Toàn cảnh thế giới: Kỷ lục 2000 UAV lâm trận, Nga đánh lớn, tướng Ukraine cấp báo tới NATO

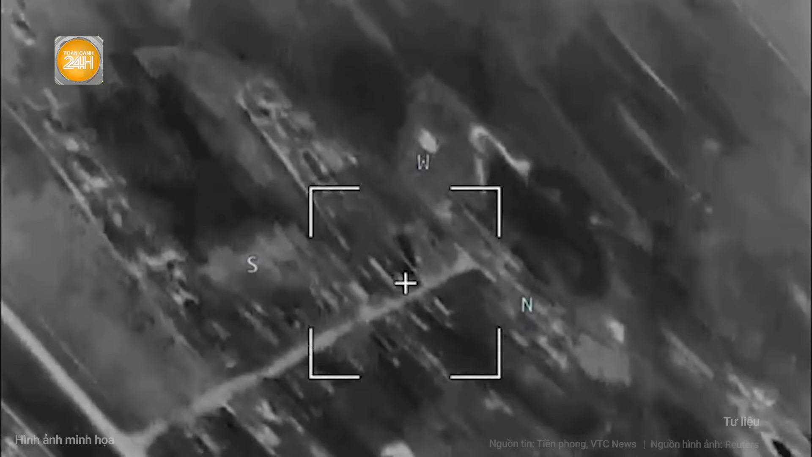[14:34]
do mức độ đáng sợ của hệ thống vũ khí này gây ra Nên quân đội Ukraine đã
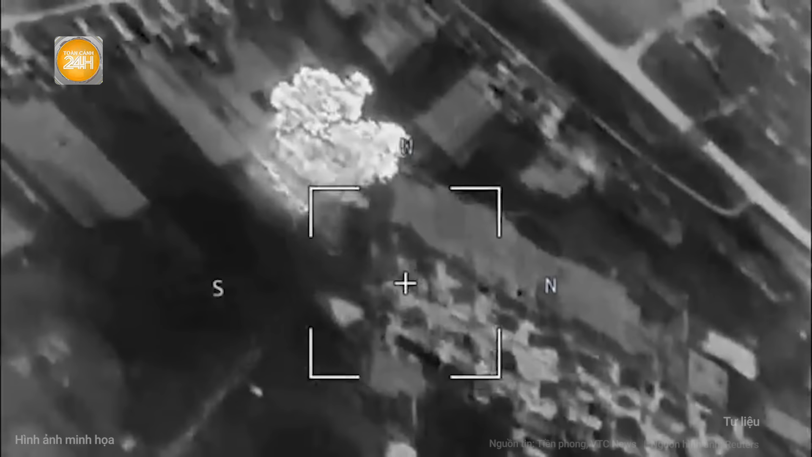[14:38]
tìm cách phá hủy hệ thống này Một số báo cáo được công bố trong nhiều tháng cho biết UAV của Ukraine đặc biệt săn tìm TOS-1A